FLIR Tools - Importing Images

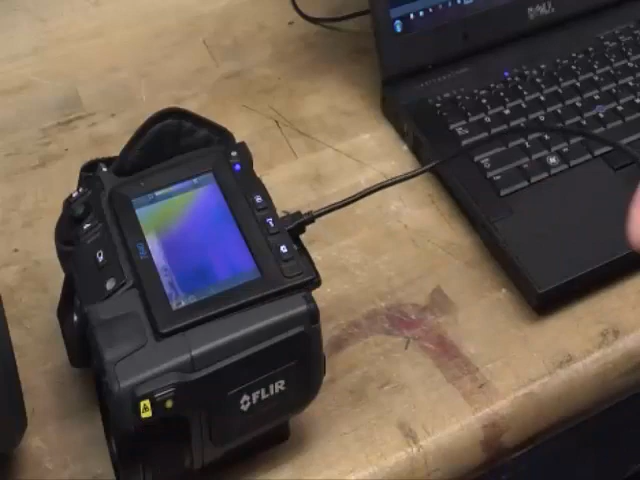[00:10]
When you open FLIR Tools with the camera connected, a window will appear with four options.
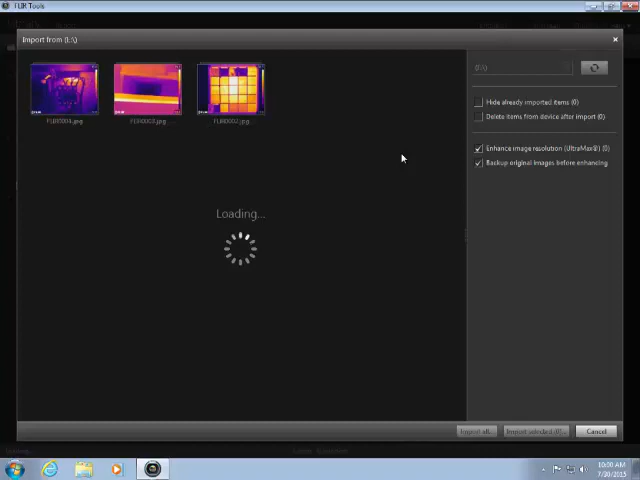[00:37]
When FLIR Tools finds the camera, it will begin to create thumbnails for all images and videos that are currently on the camera. Modern cameras store the matching visual photo embedded in the IR JPEG. With legacy cameras, the IR and matching photo will be grouped automatically.
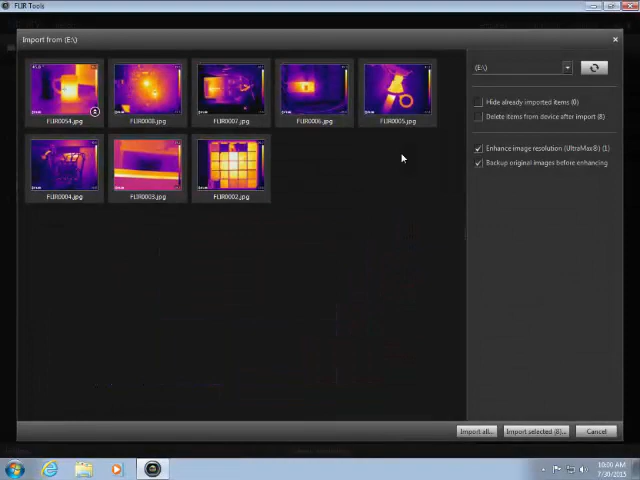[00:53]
By default, all images found are selected for import.
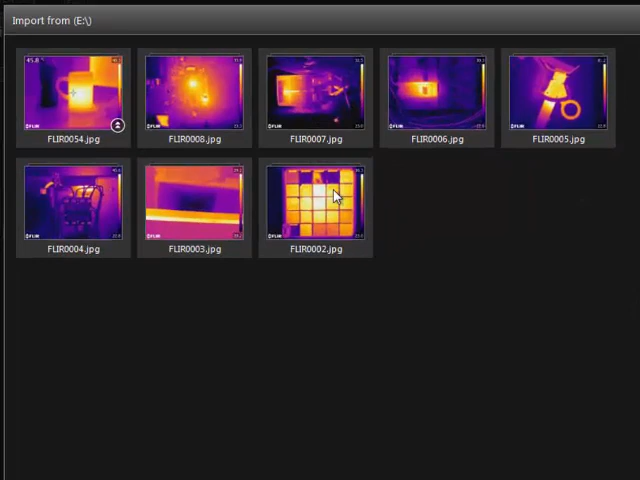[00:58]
The control key or the shift key on the keyboard can be used to select specific images and videos.
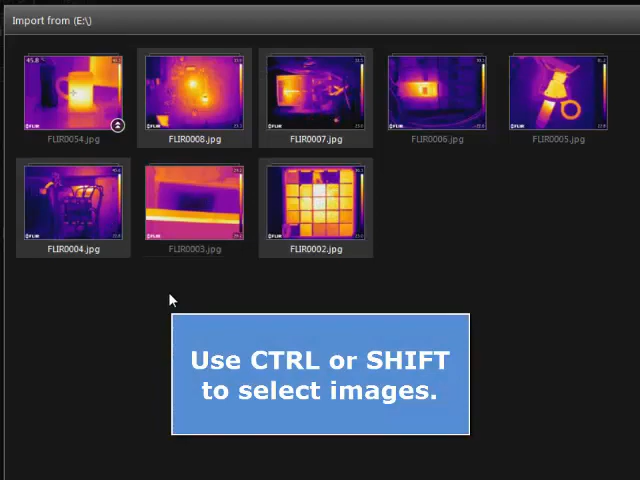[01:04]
If an Ultramax image is selected, you can use this checkbox to enhance the image resolution during the import process.
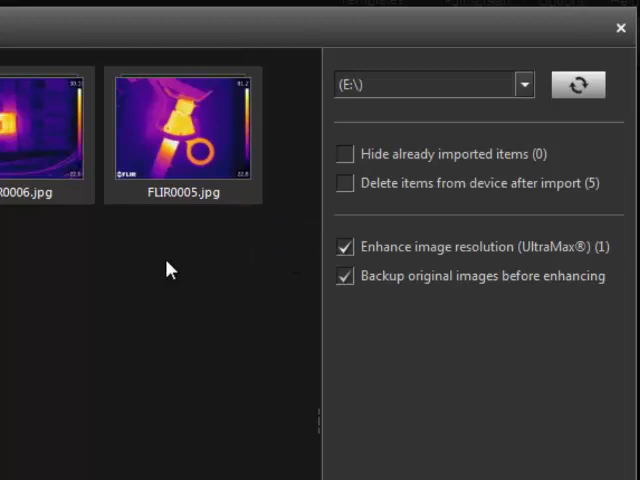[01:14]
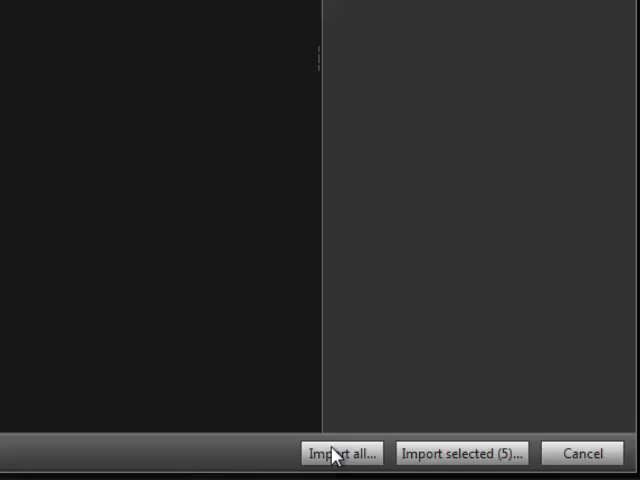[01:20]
You can choose to import selected images or import all images from the camera. In this case, I will choose to import all images. The next step is to choose an existing folder or to create a new folder for the images.
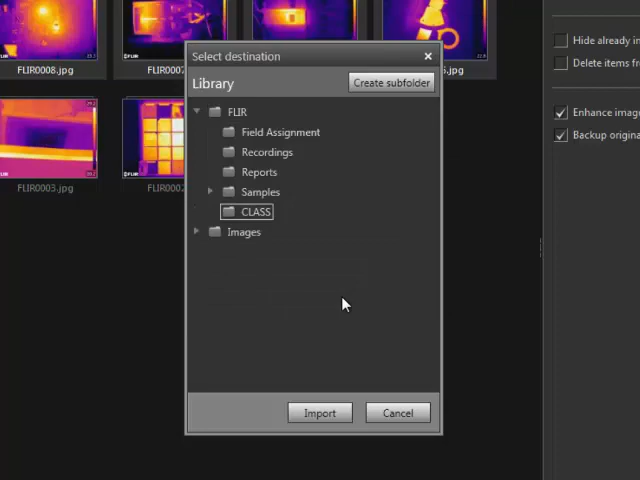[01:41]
I will create a new folder here. Click Import to copy the images from the camera to the selected folder.
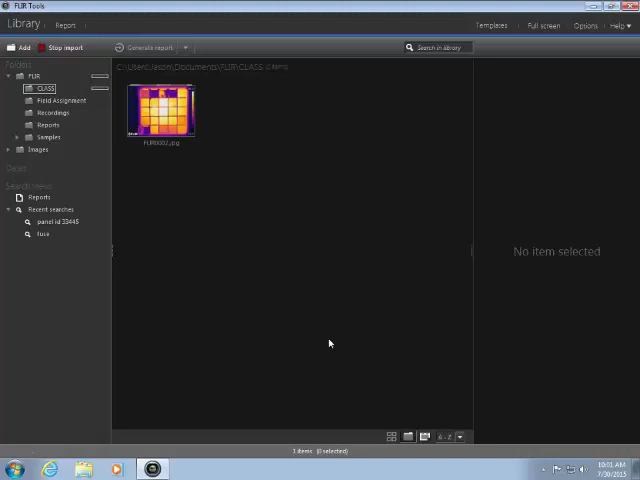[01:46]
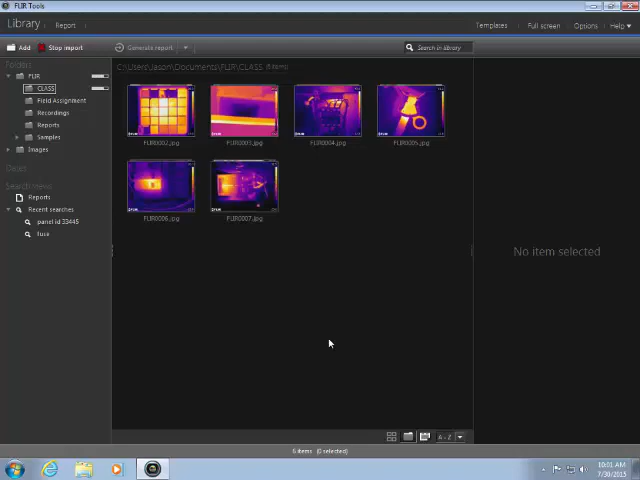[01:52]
The default folder in the library is the FLIR folder.
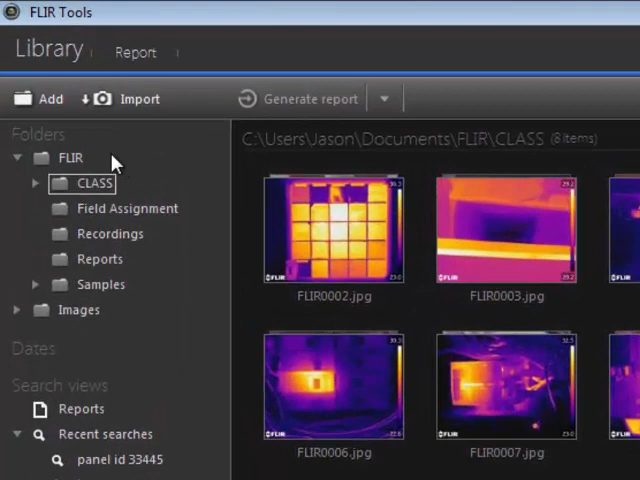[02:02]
It is important to note that the folders shown in the library are shortcuts to folders on your PC.
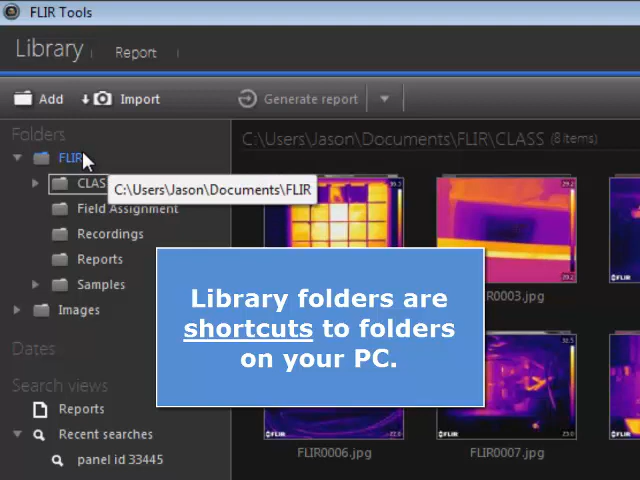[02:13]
We can see, by pointing to the folder, that this is located in the user's My Documents folder.
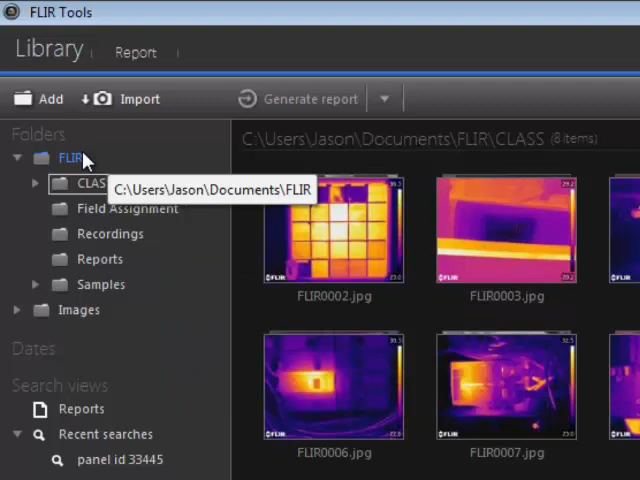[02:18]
If you right-click, you can open the containing folder in Windows Explorer to see the contents.
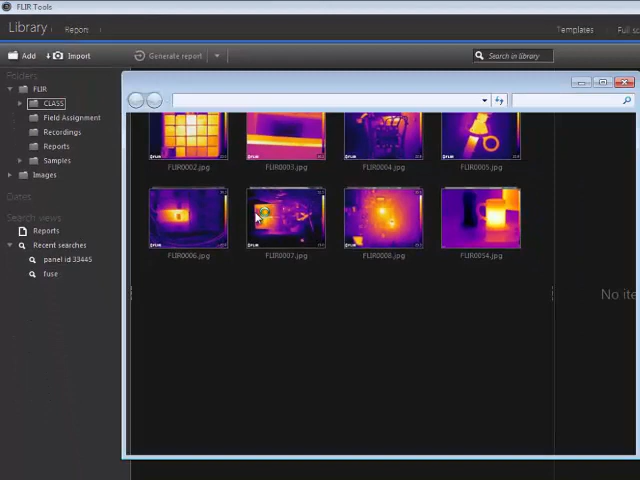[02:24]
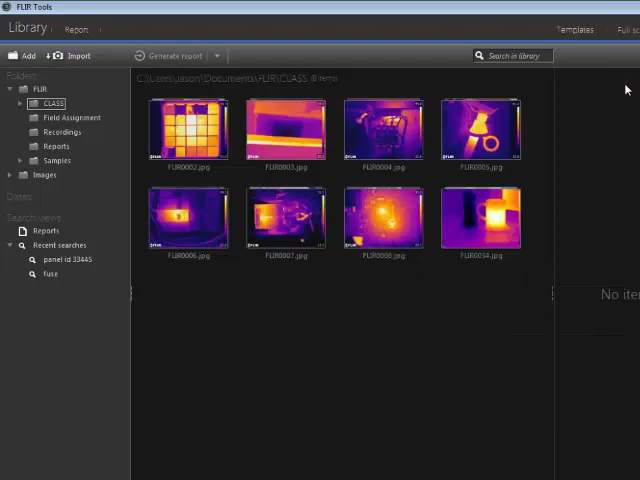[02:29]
You can use the Add button to add folders from other locations on your PC.
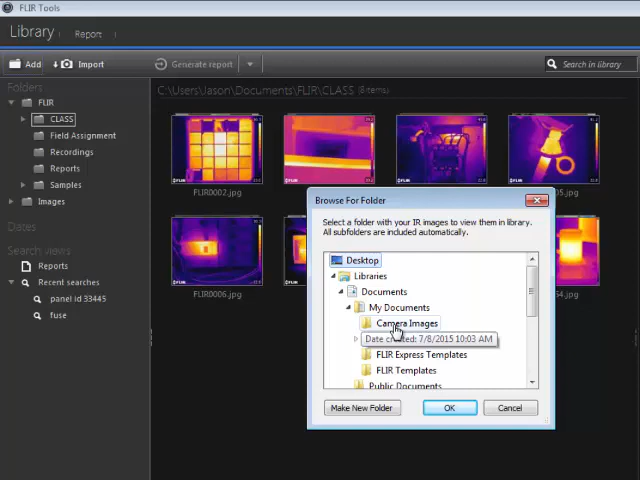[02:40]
Once added to the library, the folder contents will be indexed automatically.
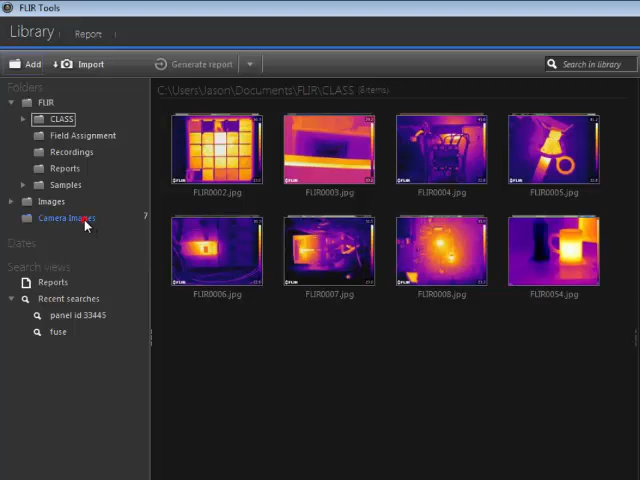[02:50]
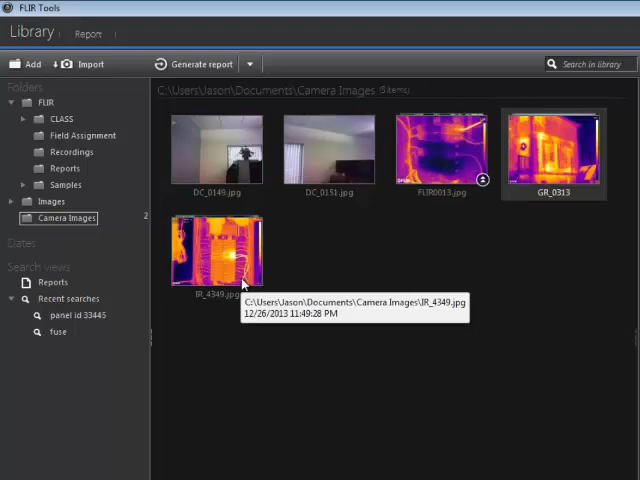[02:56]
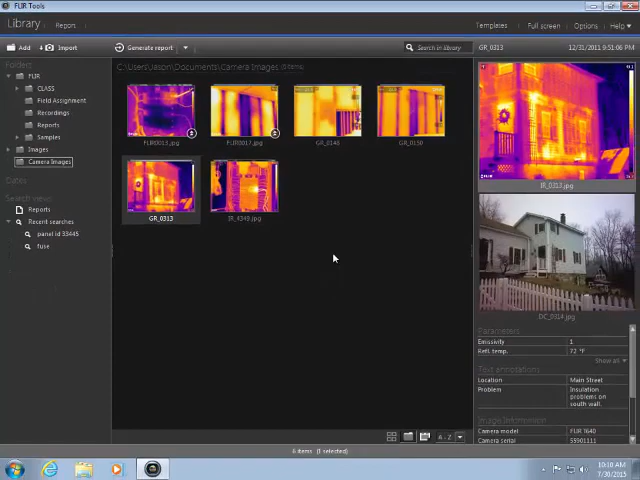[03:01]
Folders can be removed from the library by selecting Options and then the Library tab.
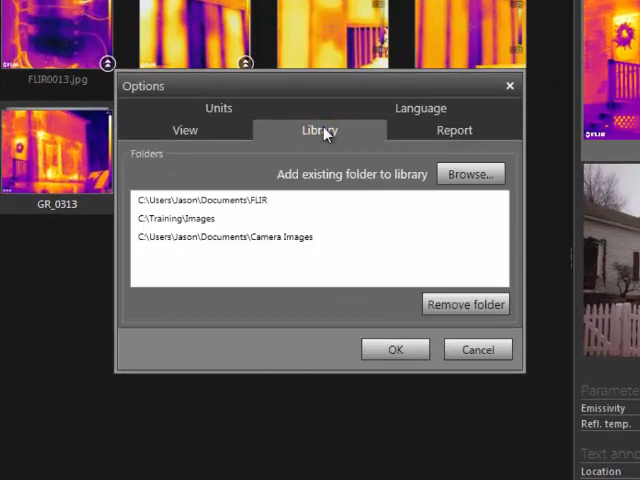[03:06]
Select the folder and click Remove Folder.
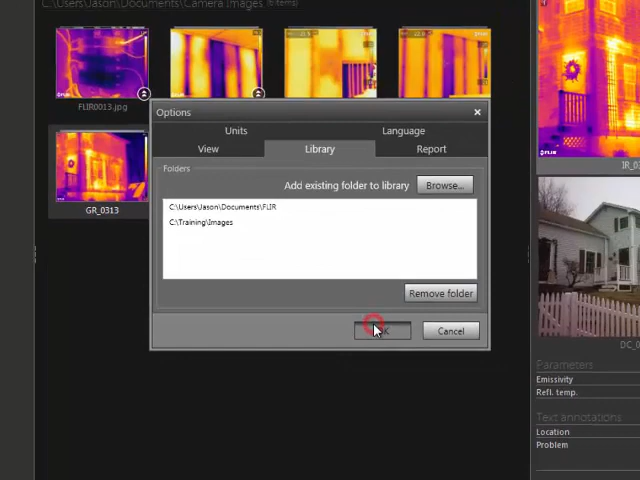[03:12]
This doesn't delete the folder, it simply removes the shortcut from the library.
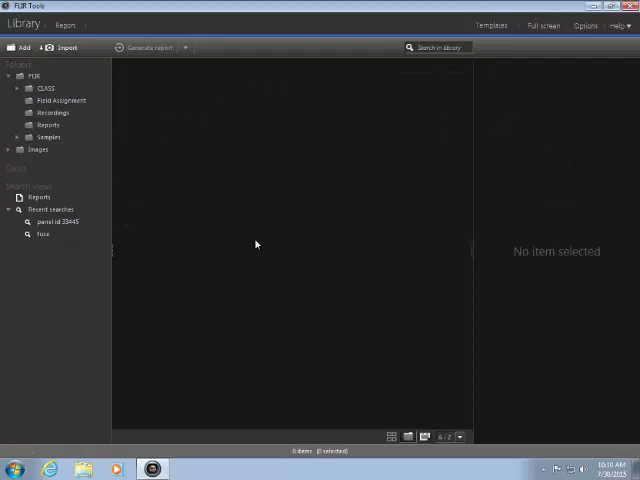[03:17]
Images can be deleted from the library if you right-click and select Delete.
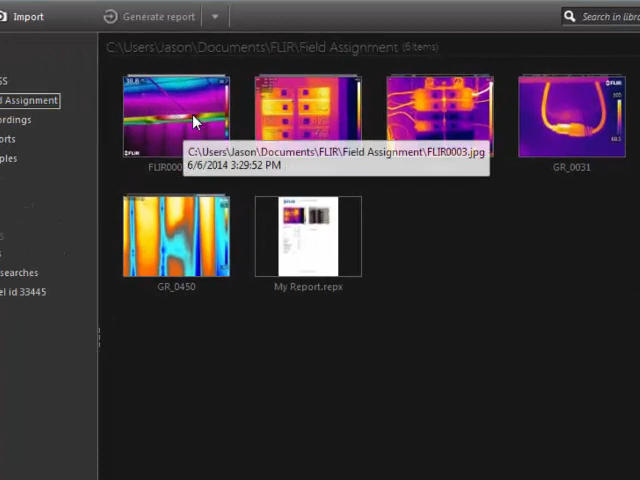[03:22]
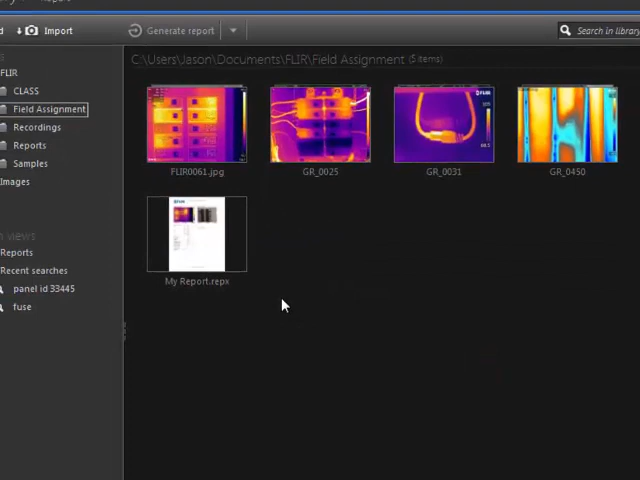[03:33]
Library subfolders can also be deleted.